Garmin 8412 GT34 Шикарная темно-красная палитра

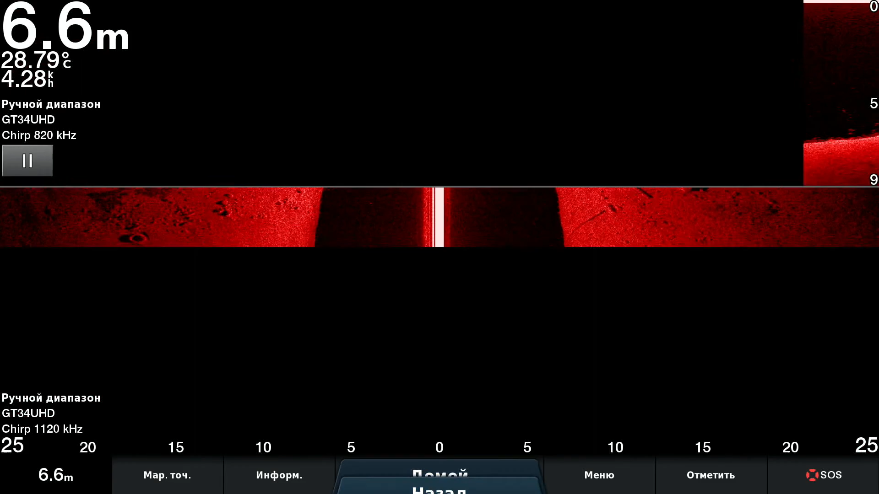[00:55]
On screen: depth 6.6 m, water 28.79°C
на даунскане а вот я будем проходить гряду да на ней вот четко камни подсвечивается и вообще сама по себе жесткий вверх ракушечный тоже подсвечивается ну довольно таки она информативно это в смысле что неплохой контраст выделяет так беленьким довольно симпатяво вот
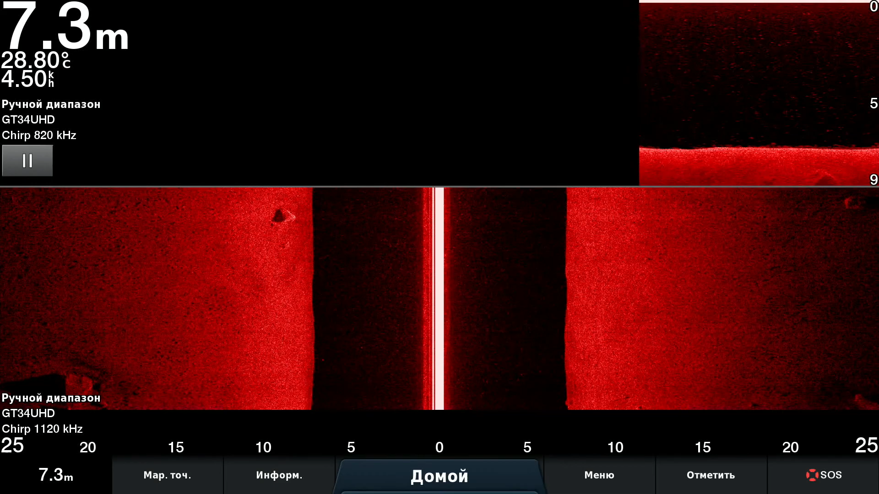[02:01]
On screen: depth 7.3 m, water 28.80°C
что-то у нас там по дну столько всего забавного перемешку с мусором с камнями ну ладно по крайней мере даунскан работает все вот прошли и привет тут не сильно весело вот
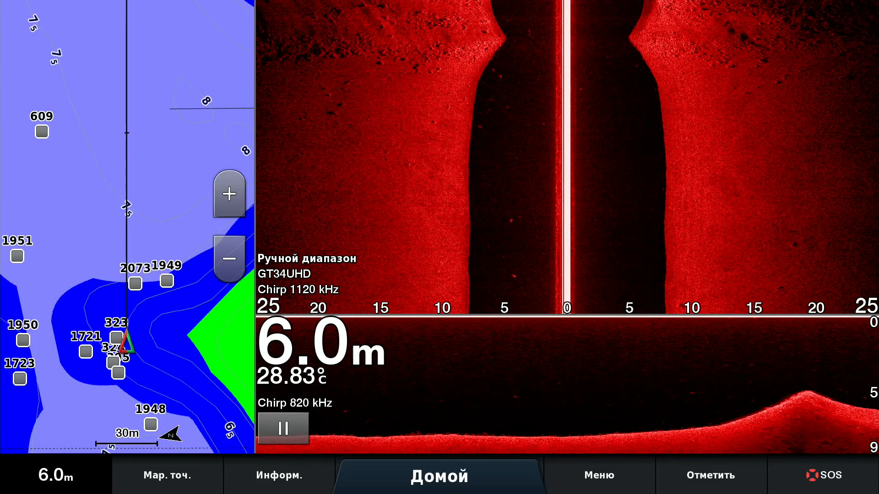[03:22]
On screen: depth 6.0 m, water 28.83°C
вот чтобы можно было что-то на даунскане увидеть ну подсвечивает белым камушки вот тут тоже перекатик вот неплохой ну вот так вот это выделяет в армии у меня есть еще одна точка интересного там дерево лежит такое тоже симпатичное у меня есть еще одна точка вот он лежит прям с кроной зачет да
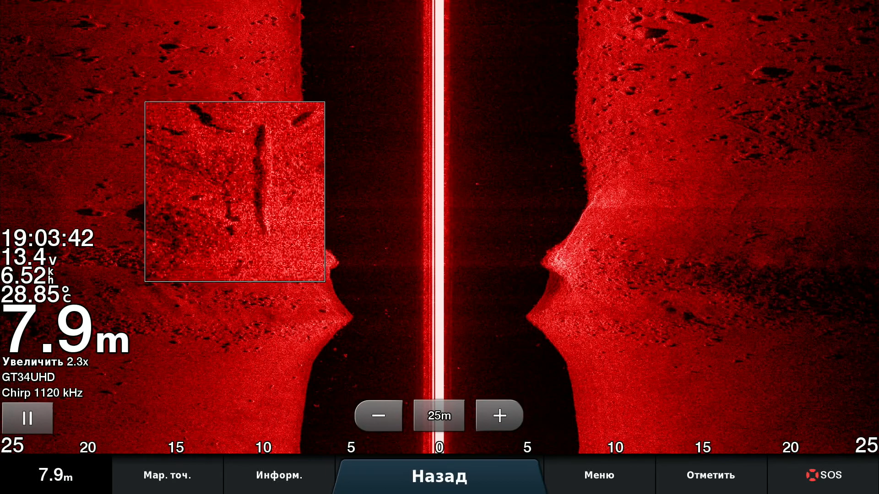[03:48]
On screen: depth 7.9 m, water 28.85°C
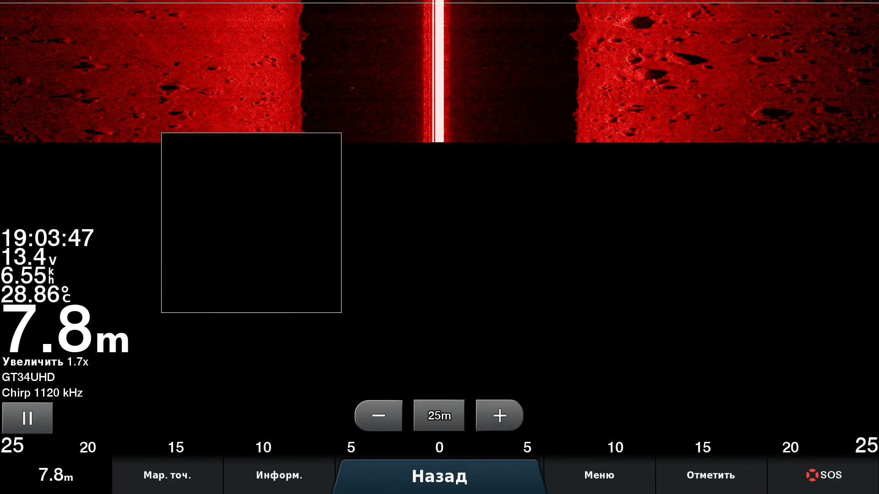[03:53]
On screen: depth 7.8 m, water 28.86°C
хорошо зачет зачет с зачетом тут у нас тоже зачет ну что вам сказать палитра рабочая красивая что-то подсвечивает ну у меня тут кроме камней от нее в общем-то особенно мало чего твердого
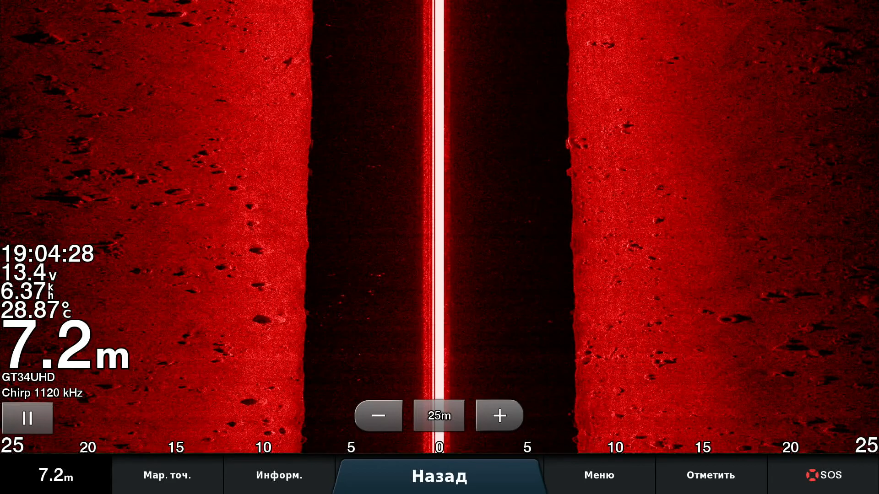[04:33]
On screen: depth 7.2 m, water 28.87°C
вот ил камни привет вот с ракушечкой тут как бы не густа вот чуть-чуть только наверху на самом перекате она там есть ну она и белеет везде там камушки вот выделяются ну лучше вы наверное тут вот в этом месте лучше вы ничего не заметите